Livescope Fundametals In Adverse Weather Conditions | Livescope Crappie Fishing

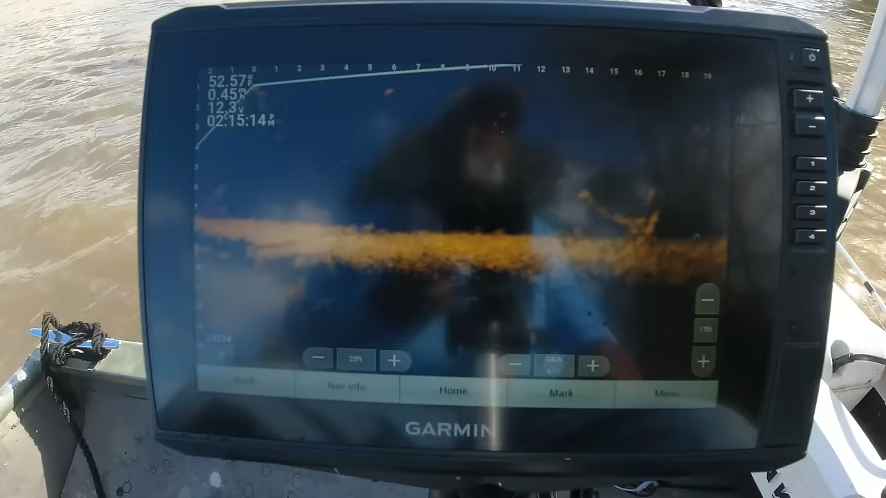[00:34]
I'm running a, I'm on my dinghy, so I got the 106 on my dinghy with the
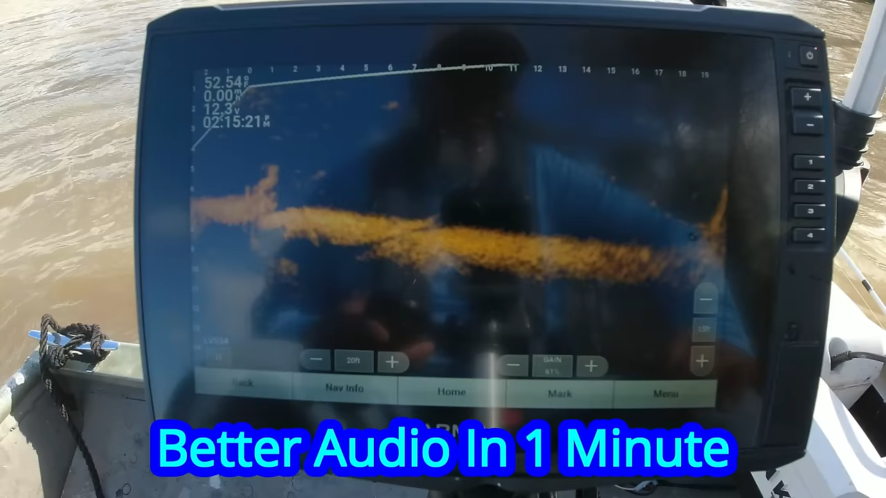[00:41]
LVS-34 transducer. I get a decent reading.
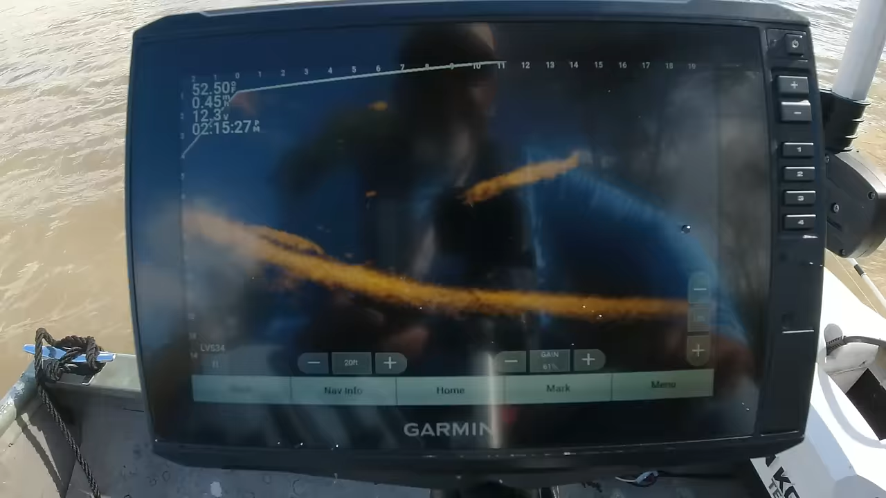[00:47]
So I got my depth set at 15, looking 20 feet out. I'm pretty close to the bank right here, so I don't need my forward range out there really far.
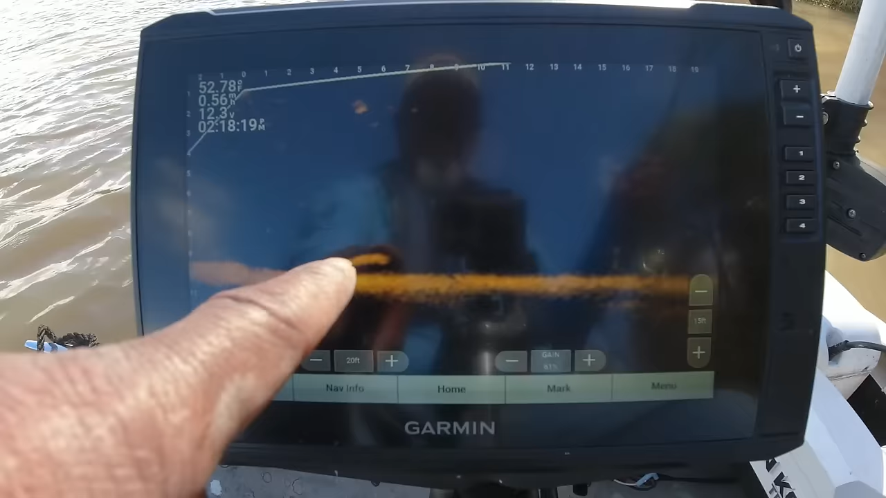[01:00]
There's a gar, and as y'all know, I like looking at them old gar. Them crappie and gar been hanging together. Look like a fish on that stump right there. And I'm running my control motor pretty hot, as y'all can hear. See if I can
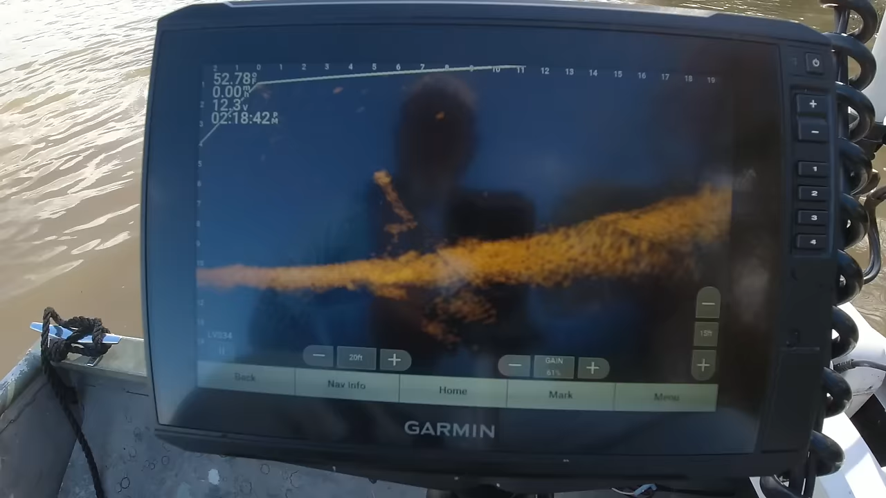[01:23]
get a shot of that, and just like that, I think that's going to be a crappie right there, y'all. We're gonna see. Drop down there and see if we can make it move. I think it is. See him moving?
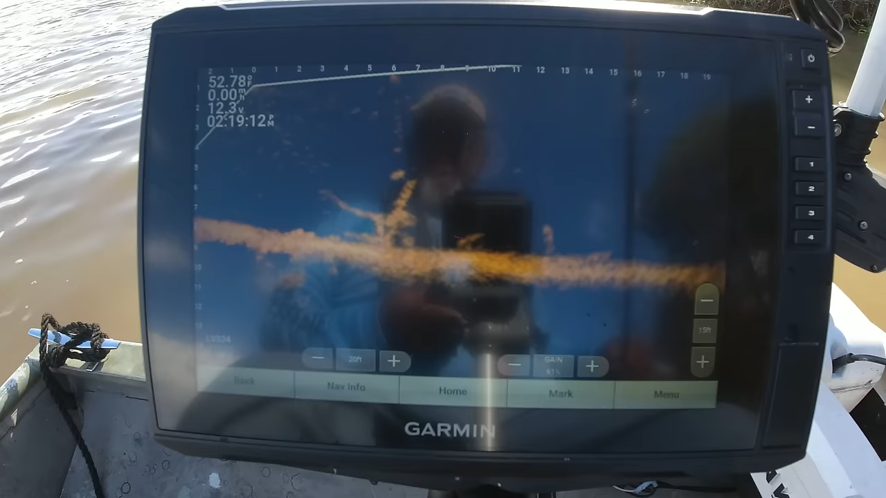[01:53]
See him coming? Came out of there and got him. Oh yeah. Oh yeah, give y'all a little bit of that old action right there.
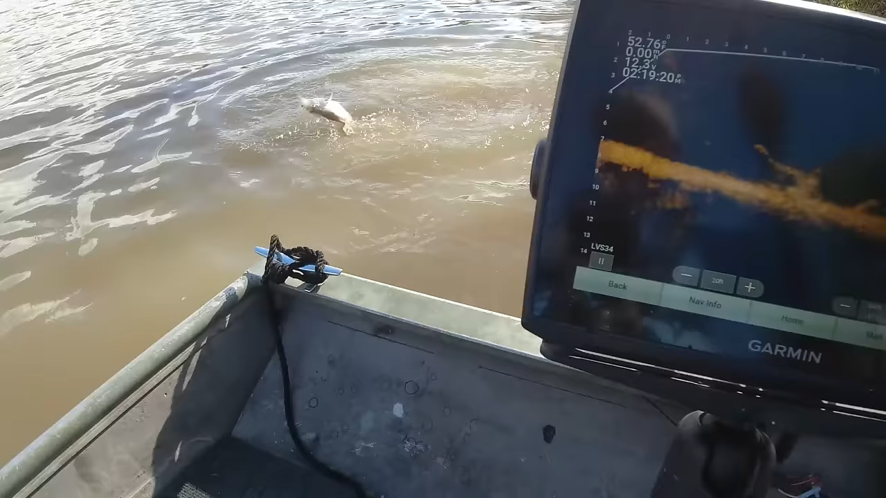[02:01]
Come on in here there, boy. I said a lot, this old Lake Houston, man. Whew.
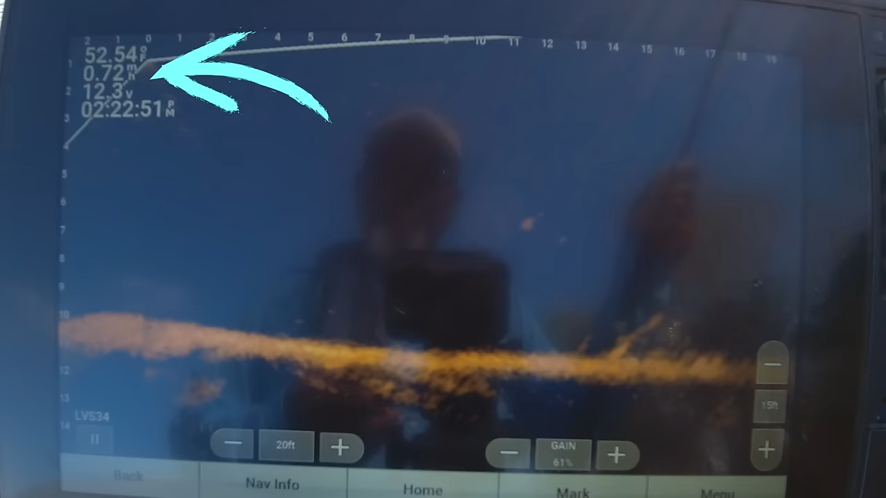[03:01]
Pick these pecans up. And all I'm doing, you can see my speed right there, about 3/4 mile an hour. I'm just easing along and just scanning. Some suspended fish right there. It may be a crappie.
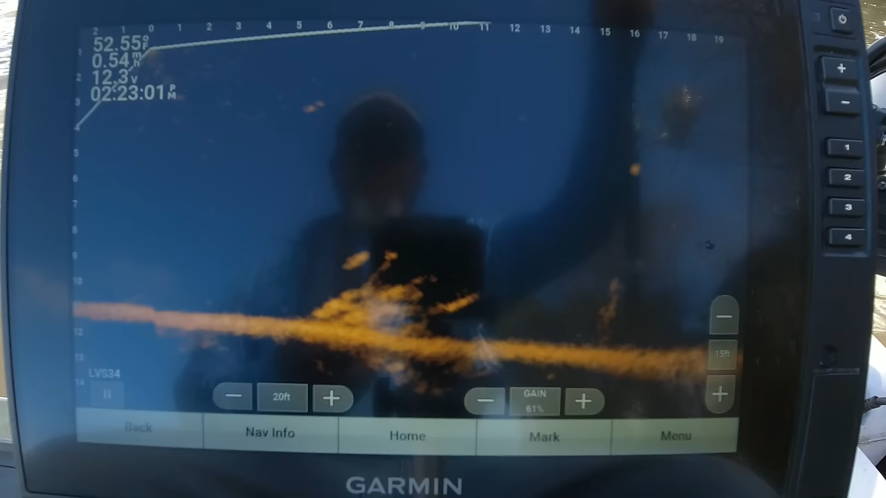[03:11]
Might be a crappie. Yeah, I'm about to back up on him. There's a few of them right there, look like they're suspended. I don't know if those are going to be crappie, but we're going to check them.
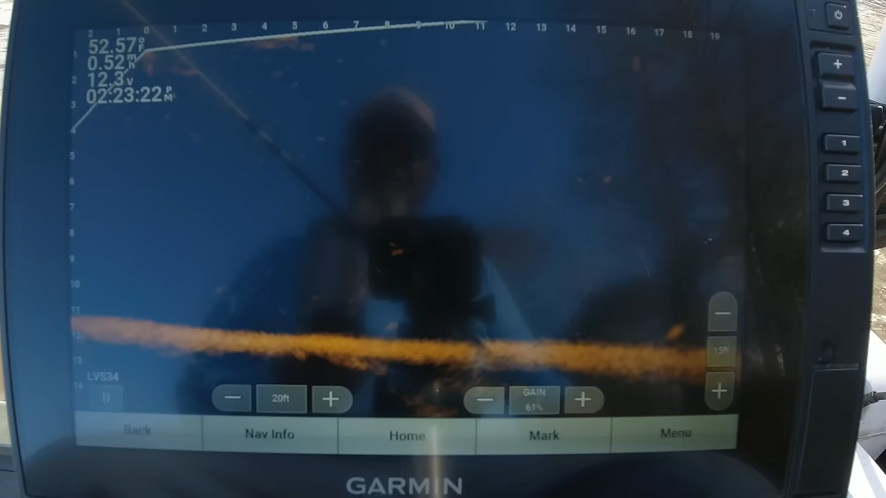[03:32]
We're going to check them.
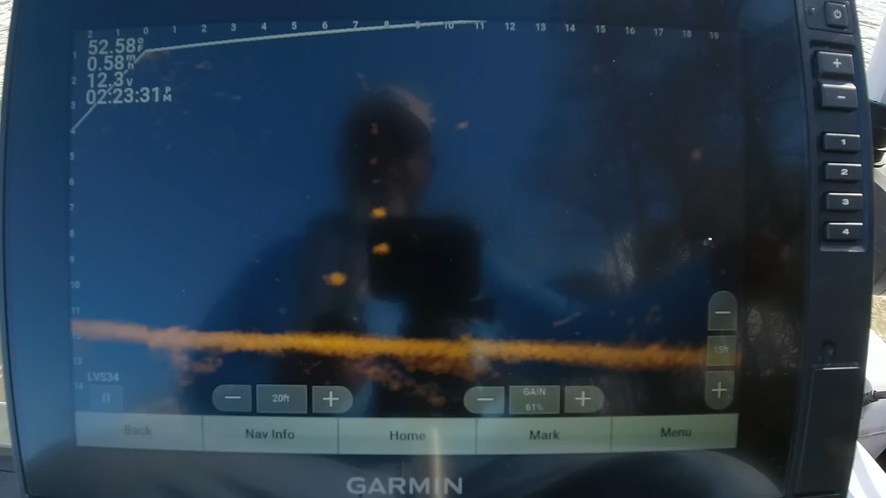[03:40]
Now here's where that practice that I always tell you guys that you have to do to get your jig in that cone comes into play, because especially in windy conditions like this,
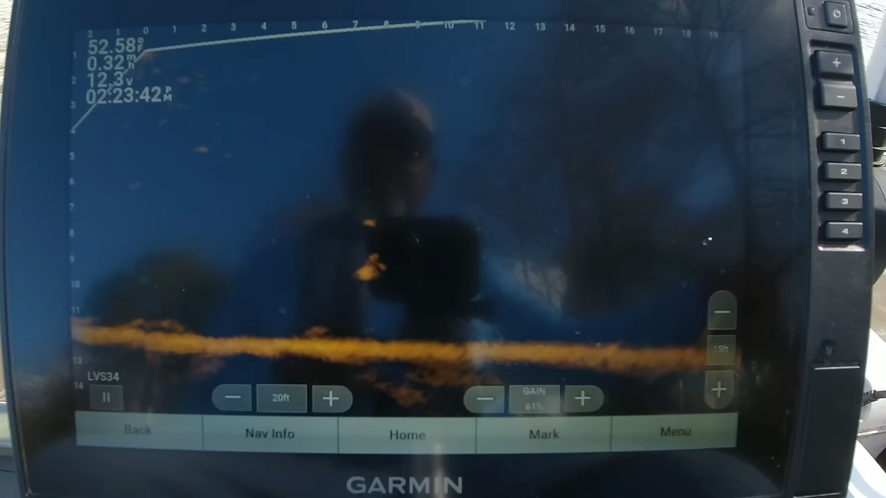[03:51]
you have split seconds to get that jig down there to that fish before the wind will blow you off or the fish will swim off. Wake up. I'm almost positive that that's a crappie.
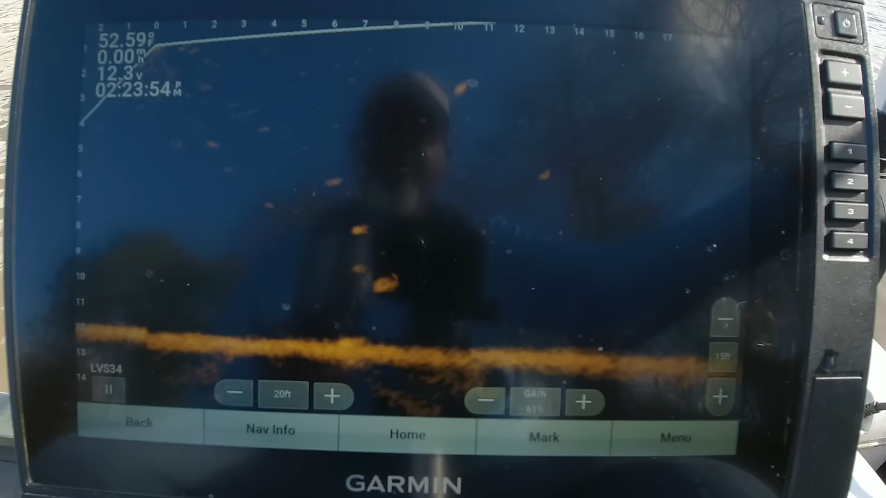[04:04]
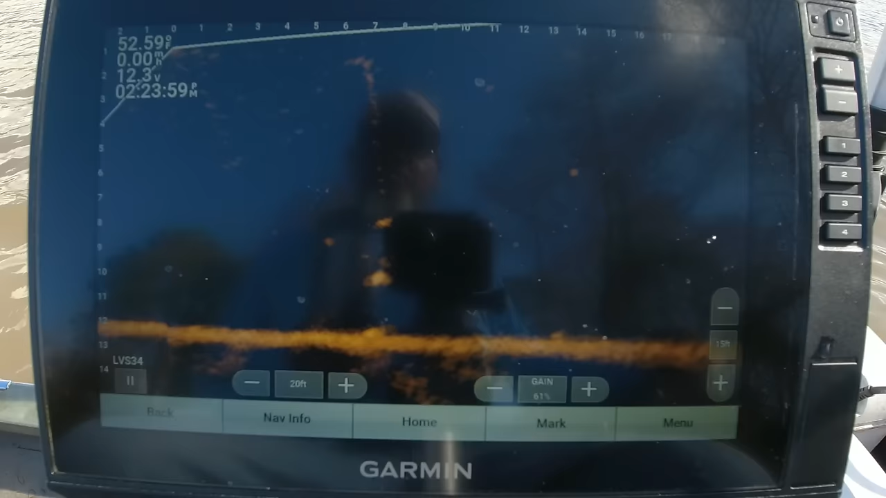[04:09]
Whether he's going to want to eat or not, it's a different story. Nope, look at him, shot down to the bottom. Darted down to the bottom. Another one right there. Although I don't like the reflection on the screen where you can see my ugly mug sitting there, if you pay attention to what I'm looking at, you see me constantly looking up to see the position that
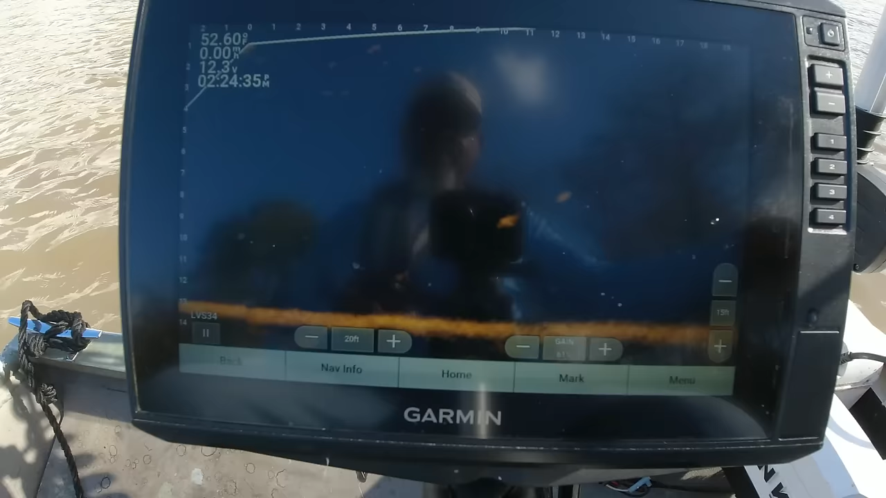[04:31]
my troll motor is in so that I can adjust my rod to keep that jig in the cone. Another important fact, you guys, you just have to do it. Come on, fish.